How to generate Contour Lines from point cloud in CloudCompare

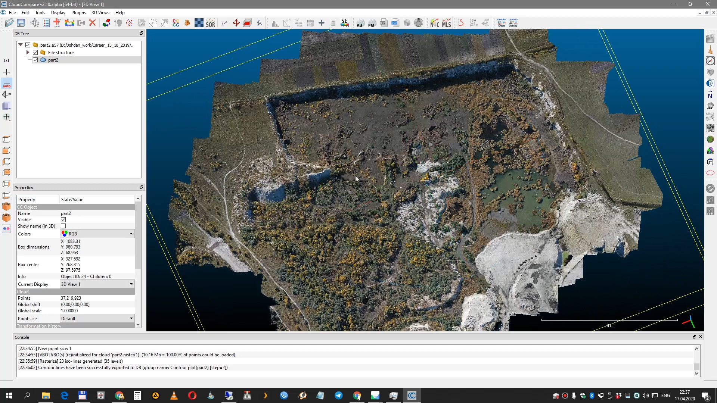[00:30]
We have a point cloud from stone quarry located in Rimous Coral West, Rimous Coral in Ukraine. So how can we generate a contour line? You just need to select your point cloud,
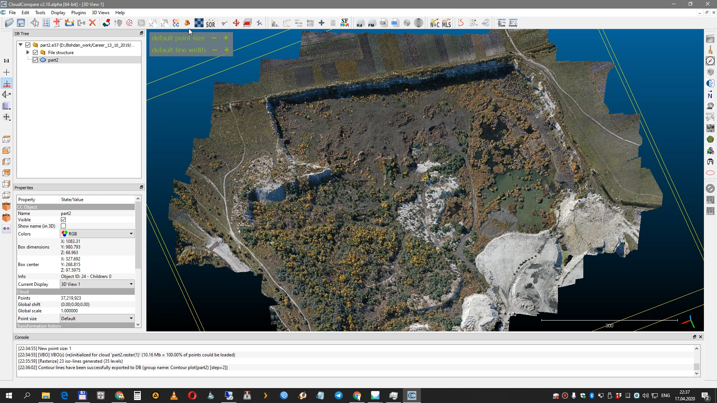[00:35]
go to rasterize tools, press update grid.
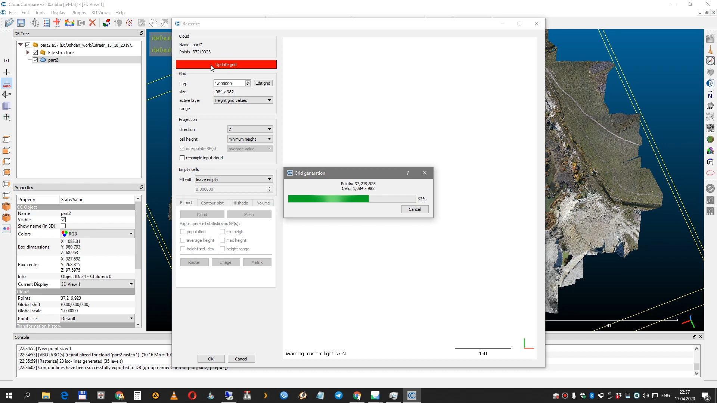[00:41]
You need to set cell high to minimum high just because you don't want to use point cloud above the ground when you calculate a contour line. So next go to contour cloud, set the value without numbers after dots and set a step between the contour lines.
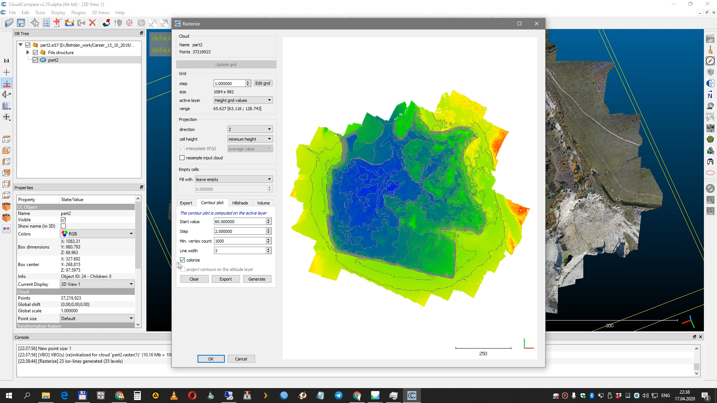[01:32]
The next one is just for visualization. It's a line which if you're going to press generate. Maybe you can colorize your contour just for better looking and press export. So now we can close it.
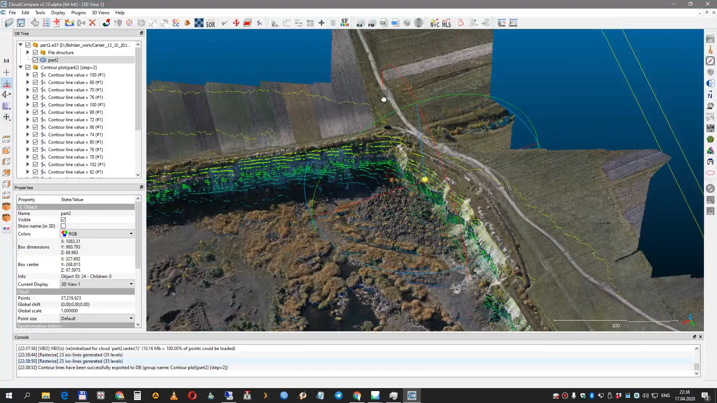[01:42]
And here you can see a contour line.
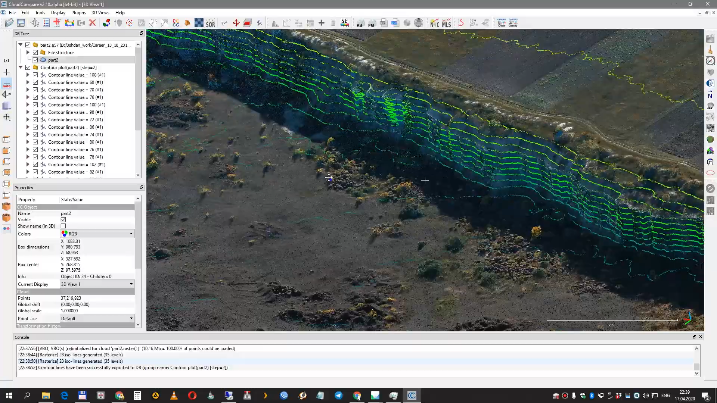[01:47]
Every sense looks pretty good, but please be a passion to
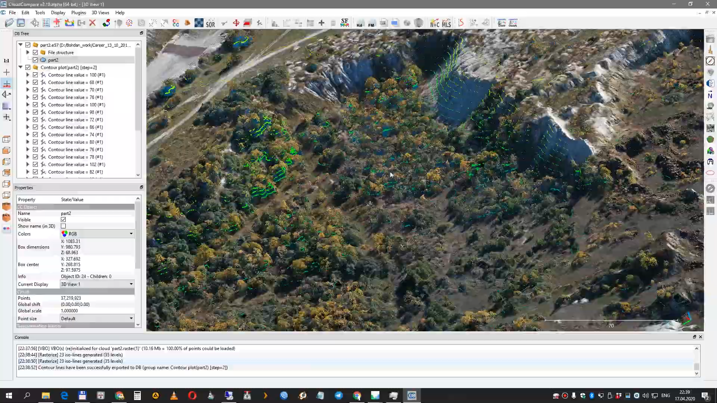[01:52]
contour lines
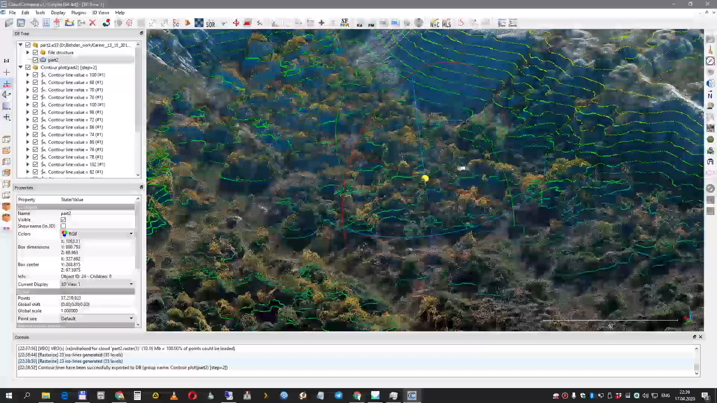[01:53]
when you have noisiest point cloud like a trees or a car or people or something like this.
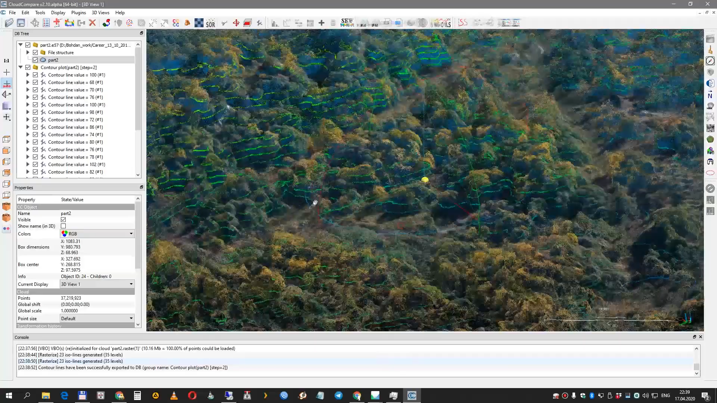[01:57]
So here is your contour line.